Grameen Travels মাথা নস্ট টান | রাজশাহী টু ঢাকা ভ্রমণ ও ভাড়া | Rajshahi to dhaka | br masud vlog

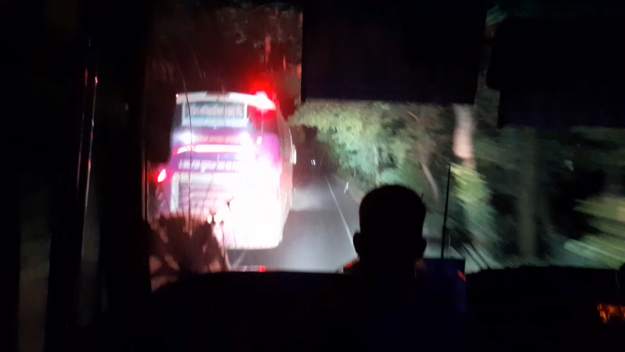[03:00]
গ্রামীণ ট্রাভেলসে এটা আমার দ্বিতীয় ভ্রমণ, তবে সত্যি কথা বলতে কি এত উড়াধুড়া টান আমি খুব কমই দেখেছি।
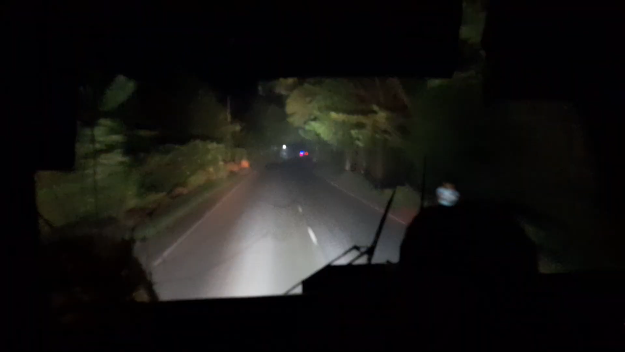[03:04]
সামনে যত বাস পড়েছে সবাইকে ওভারটেক করে খুব দ্রুত এগিয়ে চলছে, এবং জাস্ট 2 ঘন্টারও কম সময়ে আমরা পৌঁছে গেলাম সিরাজগঞ্জের হোটেল বিরতিতে। ড্রাইভারও ছিল যথেষ্ট ইয়াং এবং এনার্জেটিক সত্যি।